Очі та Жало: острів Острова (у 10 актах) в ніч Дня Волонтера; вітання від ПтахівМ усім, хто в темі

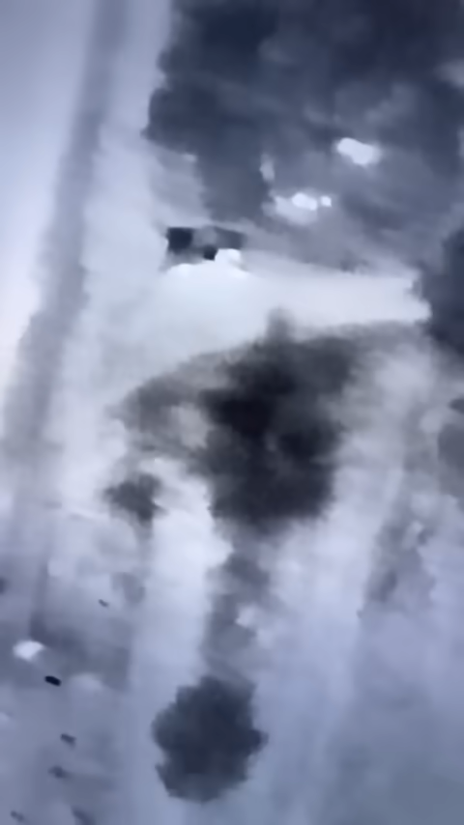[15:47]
Але нічого не звичного. Цукерок на нього впав. Ще нам треба один, два сюжета на цьому острові розглянути.
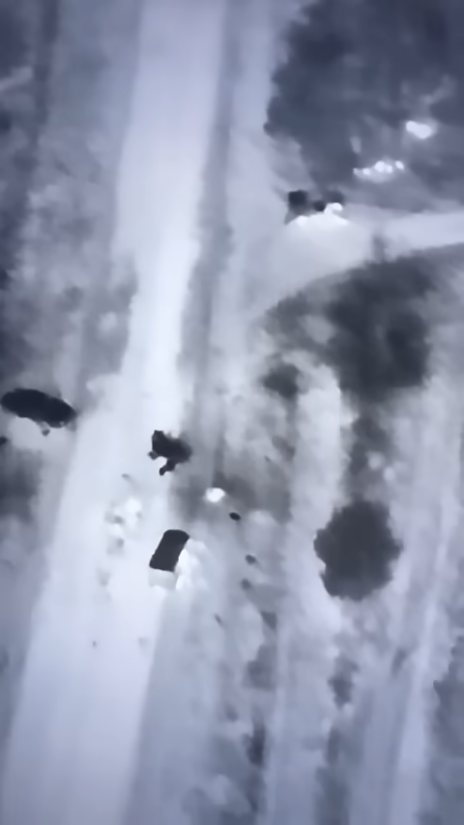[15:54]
Все, що світиться, то все хробаки.
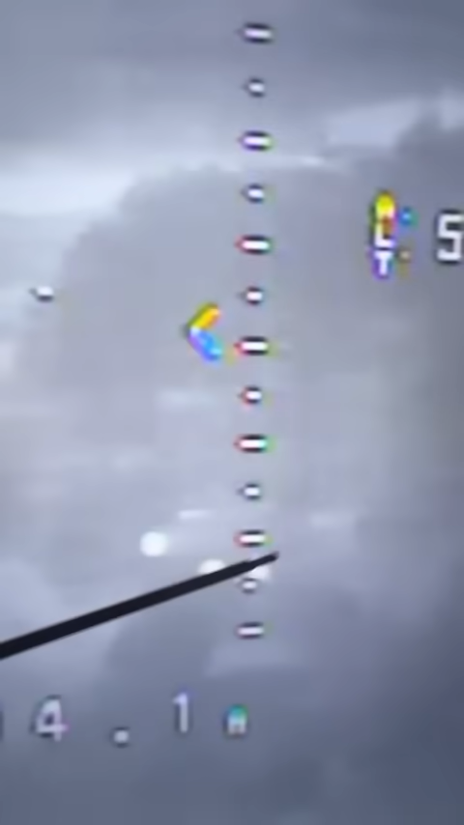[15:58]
Тут епіцентр такий цілий влаштували.
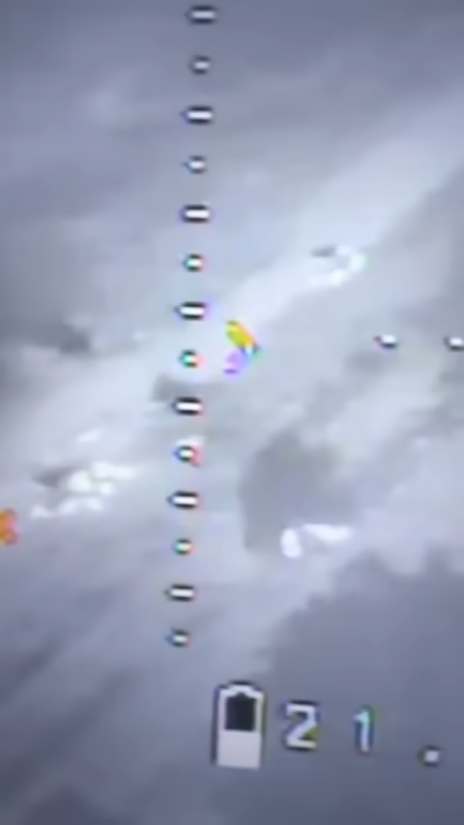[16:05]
Тим часом доктор повертається на місце роботи і бачить, що заїжджає ще один автомобіль.
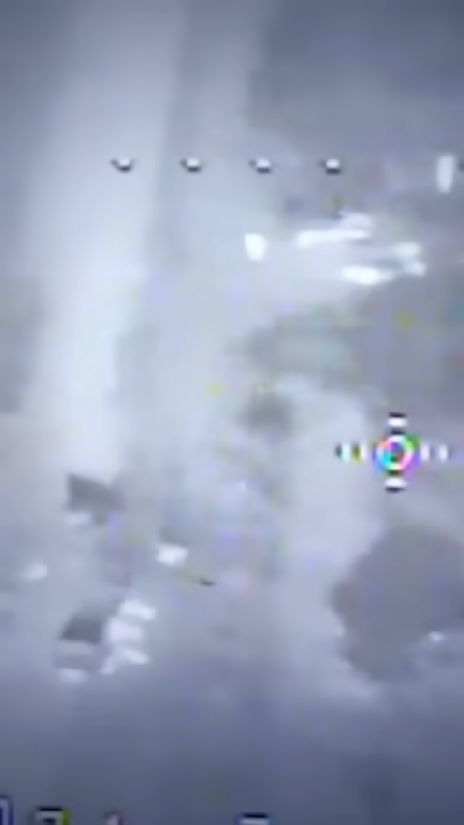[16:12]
З виду позашляховику. Вон хробаки тікають, чують.
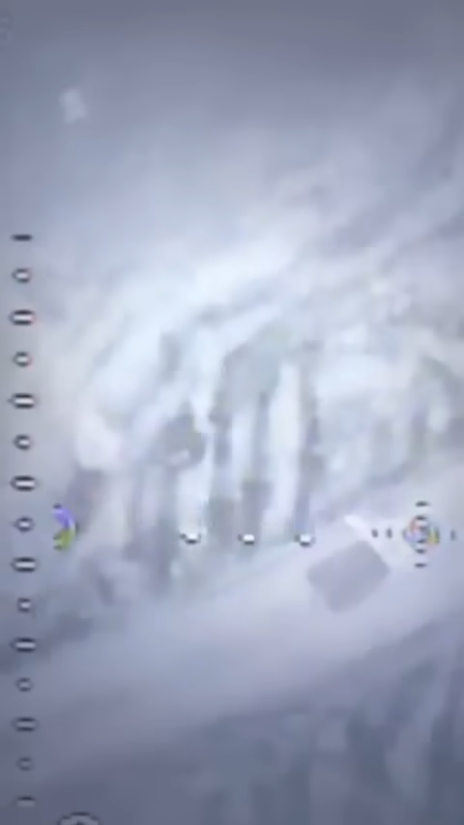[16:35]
Далі. Я вже тут відривком показував. Того бубика продірявили дуже швидко.
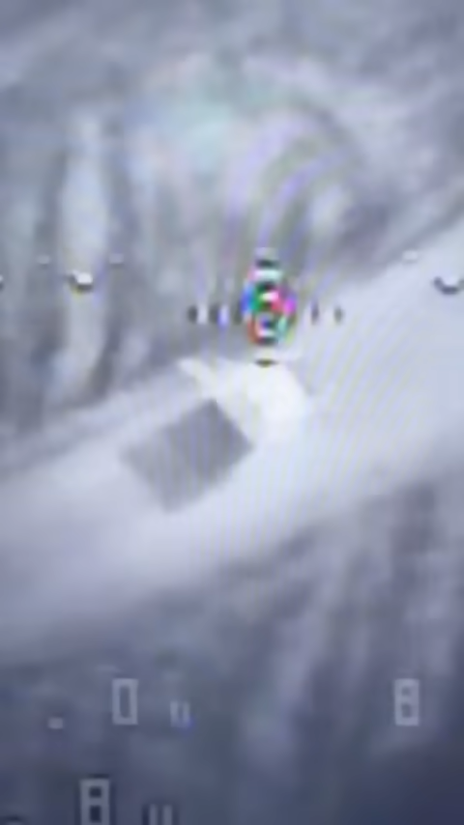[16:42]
раз, два, та й весь в дірках. Паф!
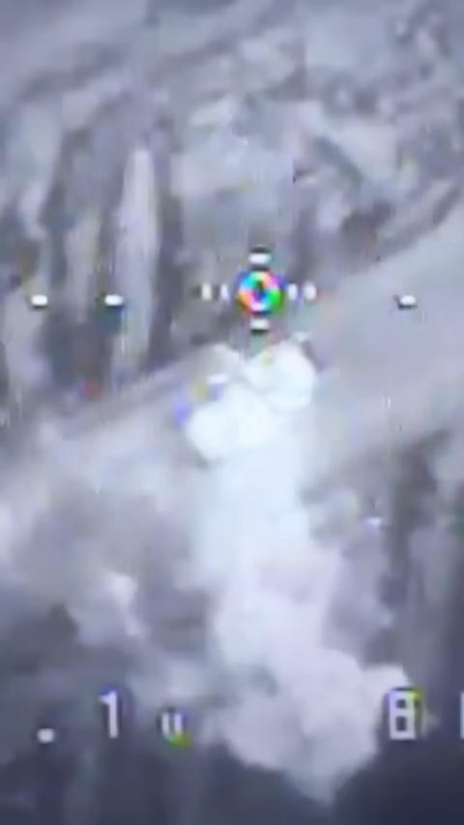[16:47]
Гарне влучання. Дуже непросто орієнтуватися у висоті і завжди з першого разу влучати.
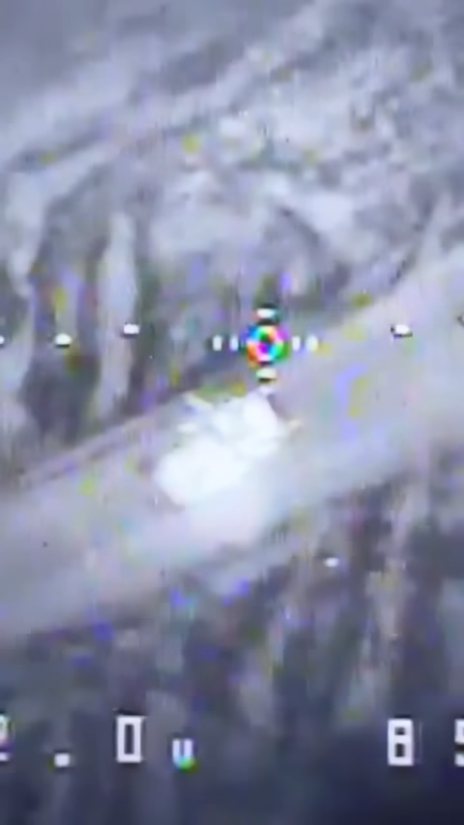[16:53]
Але полетів наступний цукерок, пуууух!
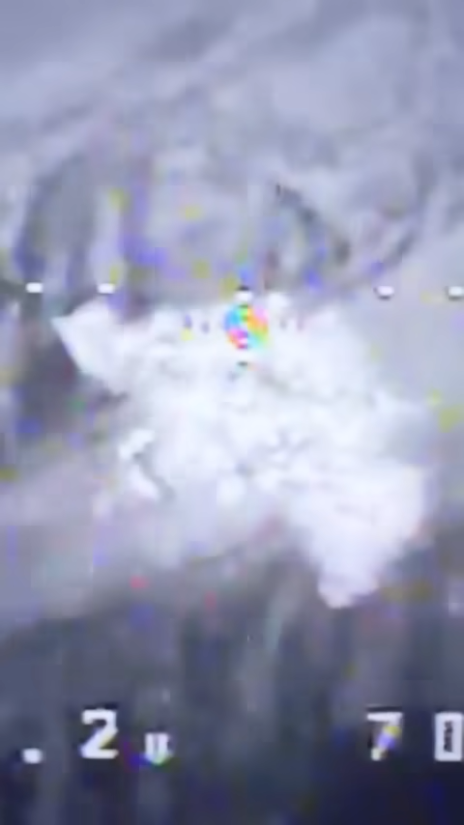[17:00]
Все. Достатньо тому джепу, пікапу чи щось там.
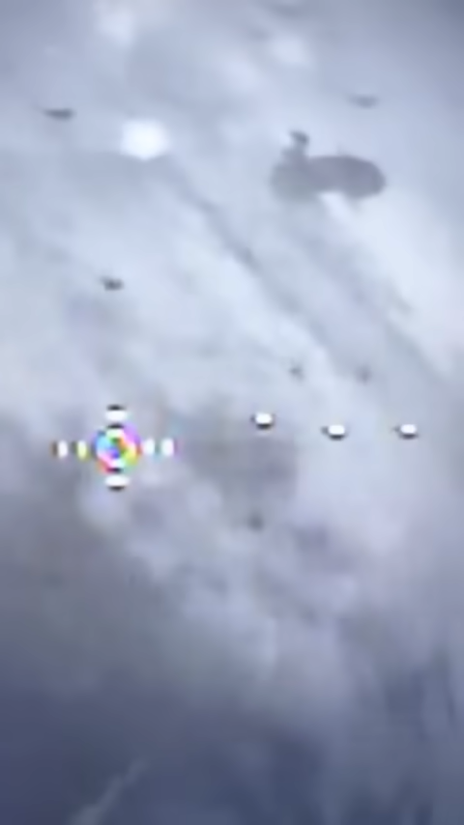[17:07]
Тепер цікавлять хробаки, бо все інше вже подіравлено, вон вони під деревами, всюди, вон тут, як гриби світяться, вон тут.
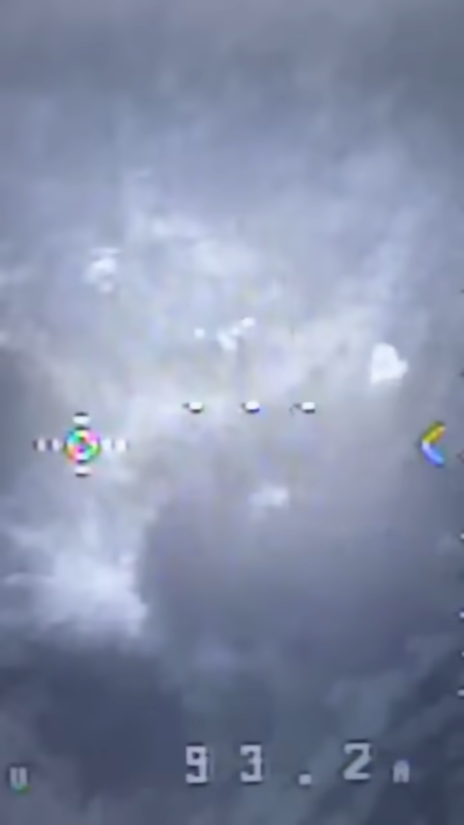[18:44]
Тут потрібні FPV з відповідними камерами, маневровістю і можливостями.
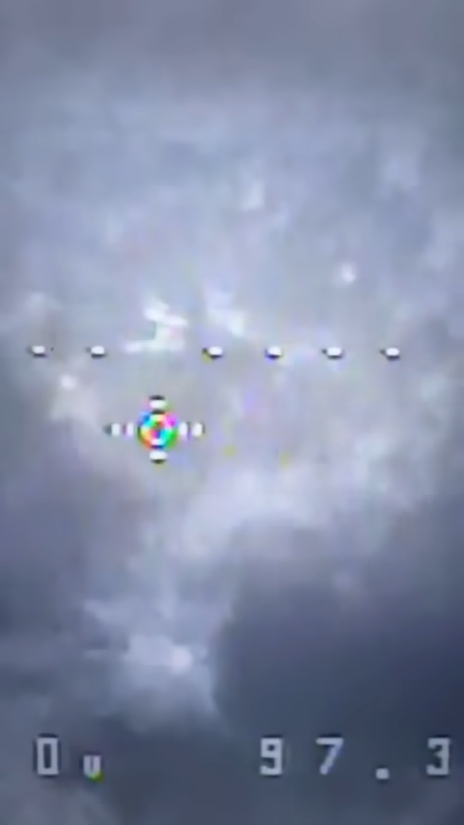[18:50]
Хробаки просто розбігаються від того бомбера, бо він вуде, як шалений.
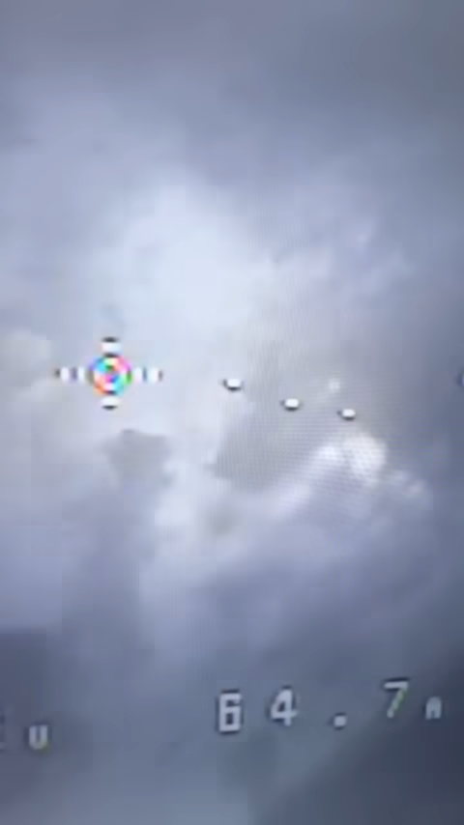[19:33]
Ну, та й на ранок маємо ось такий островець.